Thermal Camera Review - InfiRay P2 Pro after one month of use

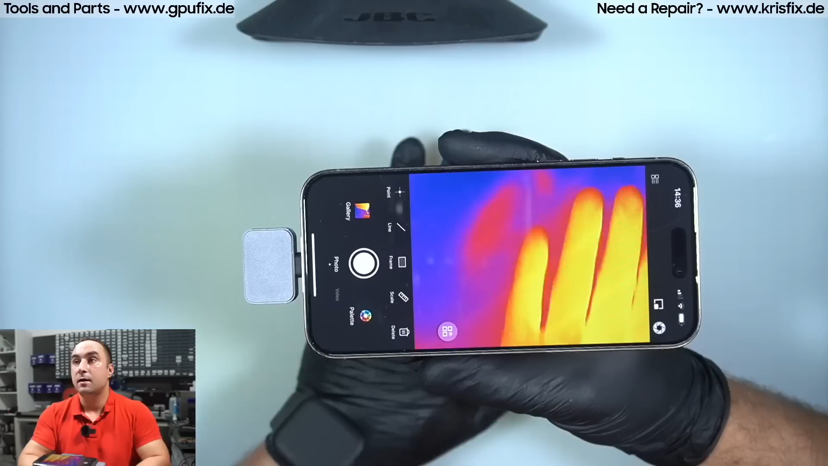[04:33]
i use this uh every day on up so on every use the camera i set this mode the reaction time is very fast the picture is smooth and also the frame rate is very very good for this size camera and this price range what you can see more on what kind of functions we have here in the app we can go through this very very fast i'm not using a lot here but for example what i'm using on a daily basis is this point i want to place one point
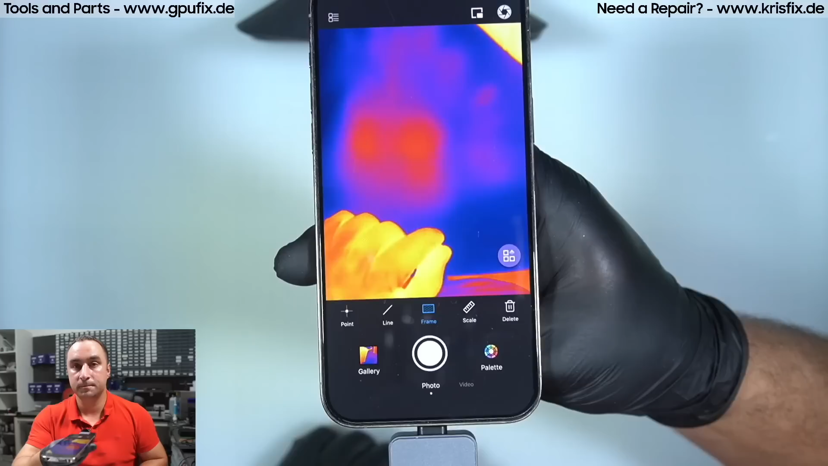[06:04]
values on the top to remove it tap on it we can take pictures as you can see we can take a video this will everything will be saved on your iphone and you can use it and we have more settings right over here tapping on this corner we have image settings we have a contrast and brightness uh what we have more let's type one more time so honestly i'm not using those on a daily basis but you can set a lot of things here we have a high quality image white range and also automatic switching uh variable correction as you can see a lot of temperatures more we can adjust the distance from here
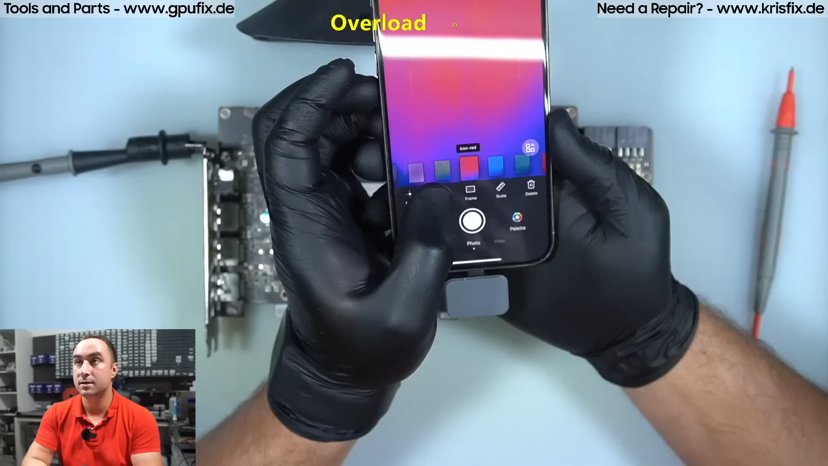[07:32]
red settings here for the colors and we are going to touch uh the sock rail with one volt injection we can see also that we have some of uh some reflections on the metal surface or the metal frame of the gpu chip and also from the gpu die we can tilt the camera
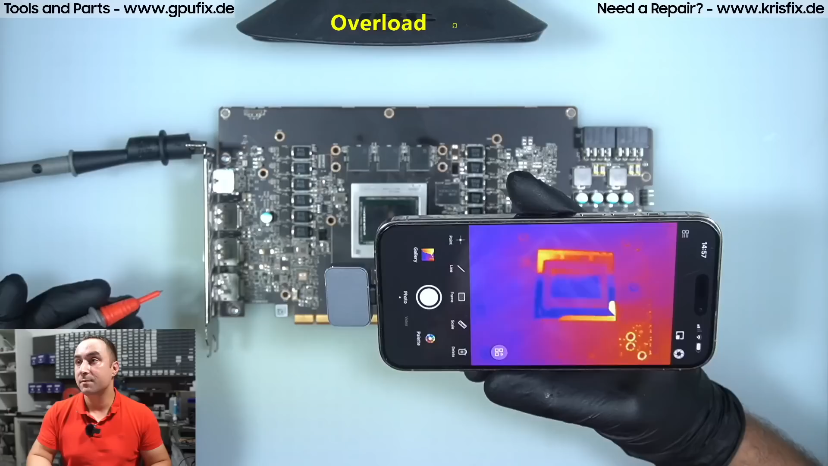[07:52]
just a little bit to get rid of the reflections this works always and touching the sock rail as you can see immediately we can tell where the shorted area is on the gpu chip so this corner right over here is shorted and so this is shorting our sock rail this was completely enough for me to tell the customer that the
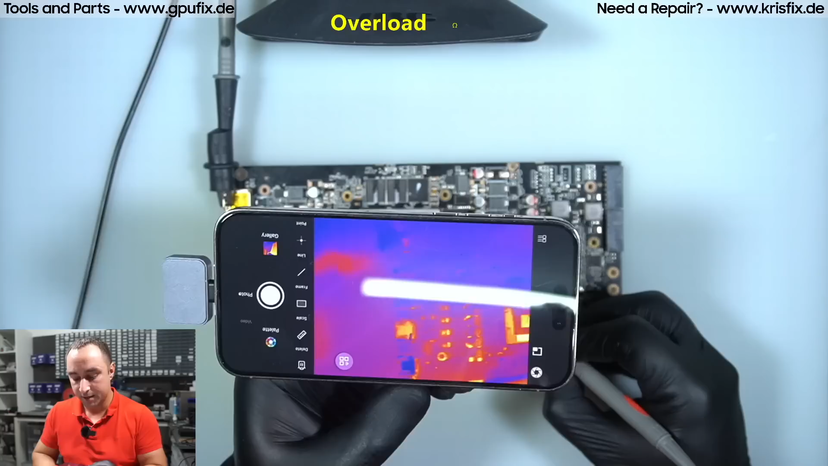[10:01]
a look under the thermal camera again here we have a reflection from the metal frame and also the gpu die this should be absolutely no problem for us injecting voltage right now and what we can see we have three of the ram chips completely shorted so this round trip this ram chip and also this ram chip they are uh getting hot and they are shorted so let's use the point place
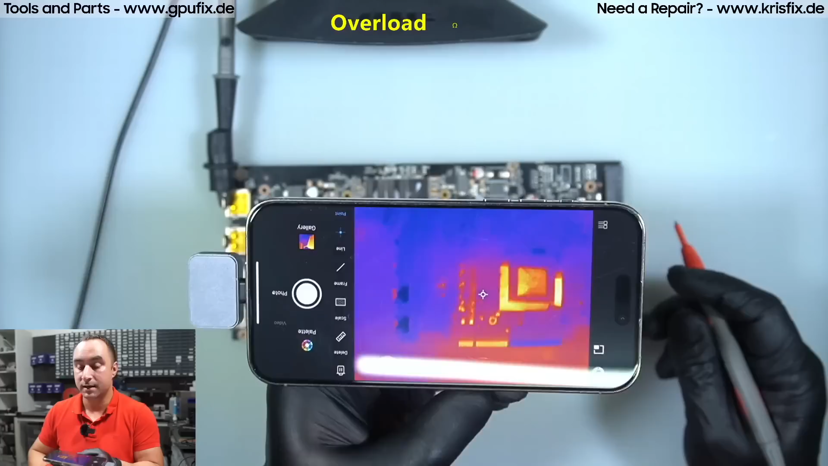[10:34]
one point in the middle just like that and let's point only on this ram chip on this corner see what kind of temperatures we will get here
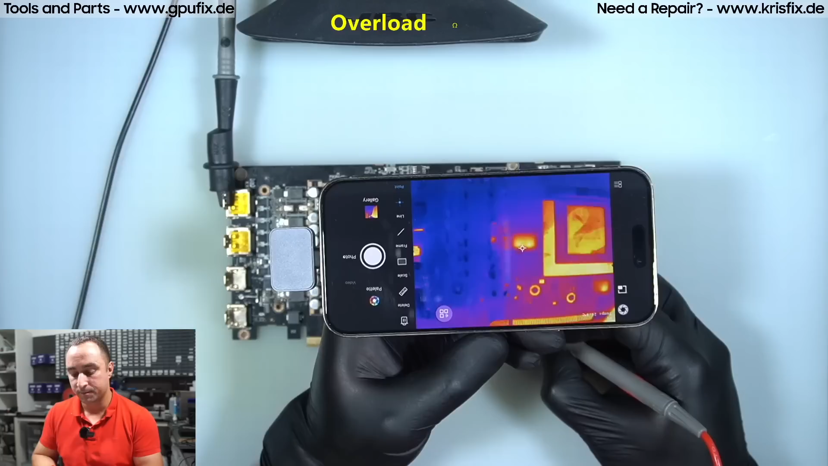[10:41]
as you can see we are reading around 33 degrees so 33 degrees we have a room temperature around now for around 24 degrees and we're able to to get a reading of
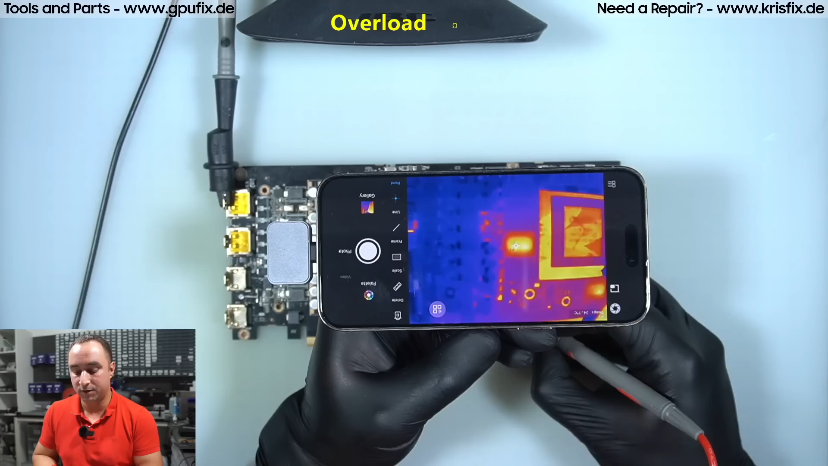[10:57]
32 34 degrees on this ram chip so if you are trying with your fingers for example when i'm placing my fingers right
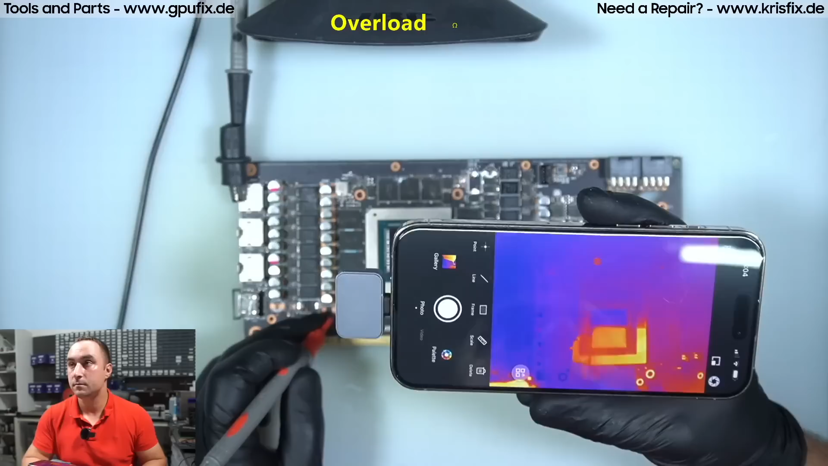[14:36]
phone in this angle and touching the 1.8 volt shorted rail with one vote again you can already see where is our short circuit let's take a closer look and remove the reflections uh by changing the angle and right over here on the gpu die this corner so this corner
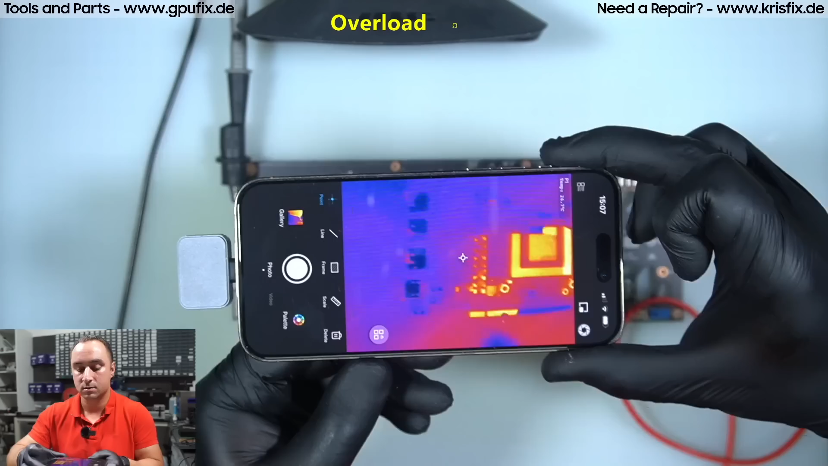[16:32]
let's use the point for example in the middle again and let's take a measurement on the pcb just we have 26 degrees 27 degrees this side on the pcb so let's use this side again 26 to 27 degrees let's see how hot this component gets and uh to see what kind of temperature difference we have here maybe i will turn the camera just like that to be in frame and touching one more time here let's try to to set it it's very difficult as you can see we have 30